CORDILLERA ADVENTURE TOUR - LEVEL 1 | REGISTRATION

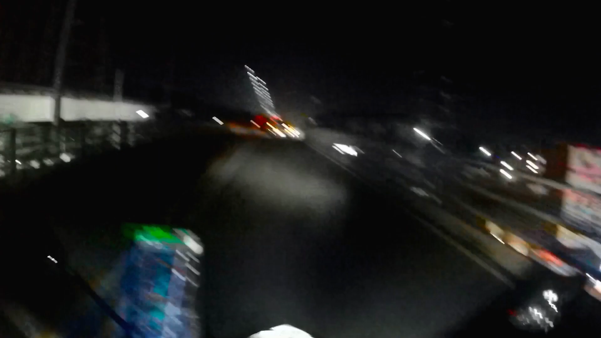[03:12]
madilim hindi talaga medyo madilim talaga mga sir kasi alas 12 ng ano ngayon ng gabi na paghahating gabi na mga sir
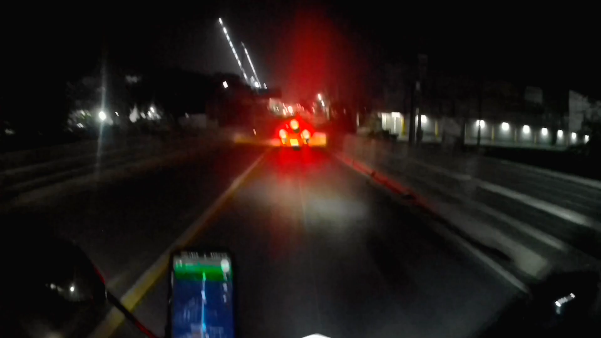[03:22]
kaya halos po dinim lang yung makikita nyo mga sir pagliwanag tsaka tayo magbablog mga sir